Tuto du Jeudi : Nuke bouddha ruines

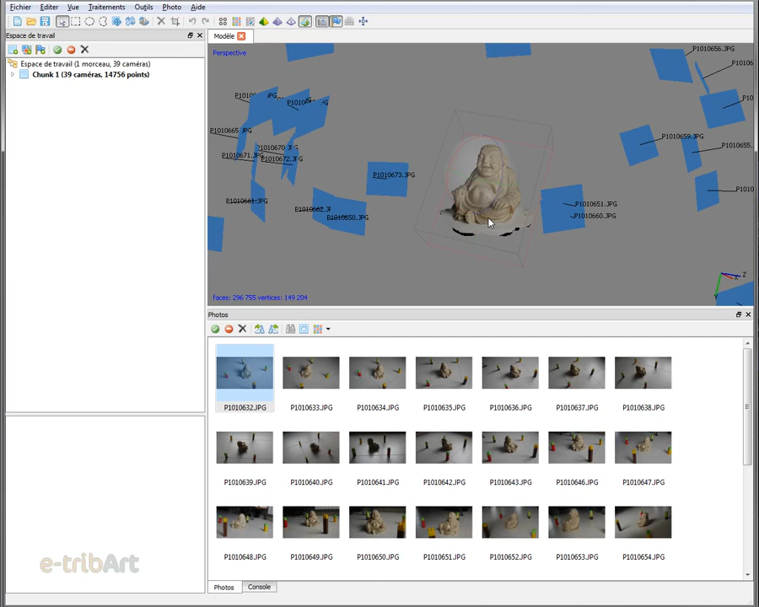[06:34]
donc un mesh 3D objet que l'on a donc ici maintenant reconstitué en venant supprimer donc la partie qui ne nous intéressait pas donc la partie du décor bien entendu ensuite on pourra faire un travail dans un logiciel de 3D comme Maya pour venir vraiment user donc les bords et ne garder que la statuette de telle manière de pouvoir mieux l'intégrer ensuite dans un logiciel comme Nuke dans l'espace 3D donc ici l'intérêt c'est que l'on va pouvoir directement récupérer la texture